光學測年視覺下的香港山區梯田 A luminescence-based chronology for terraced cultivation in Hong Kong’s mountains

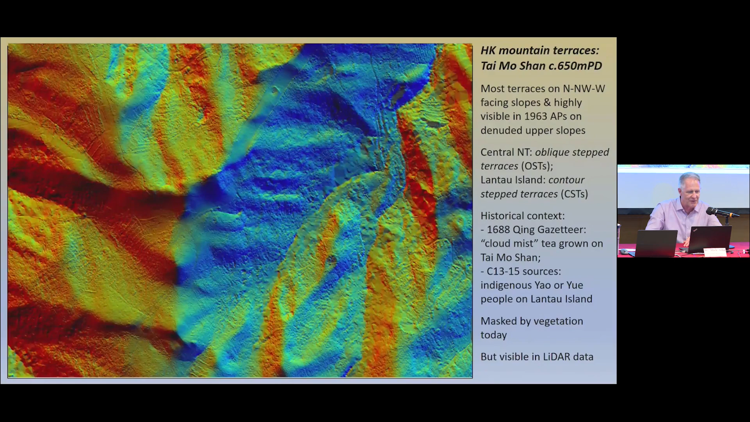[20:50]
we can still see the terraces are well preserved and still surviving as they were in those 1963 aerial photographs.